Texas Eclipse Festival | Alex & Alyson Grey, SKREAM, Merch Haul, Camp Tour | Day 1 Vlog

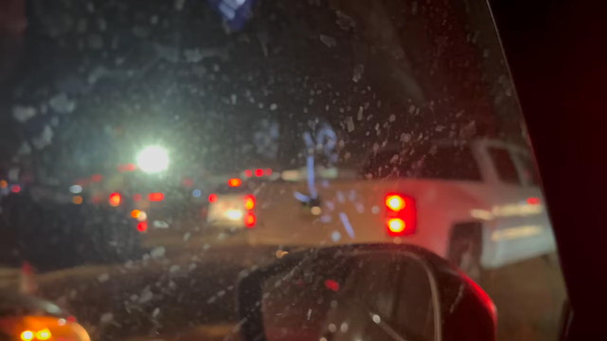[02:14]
And I'm just like trying to, yeah, I'm gonna move over. That car is going. Mm-hmm.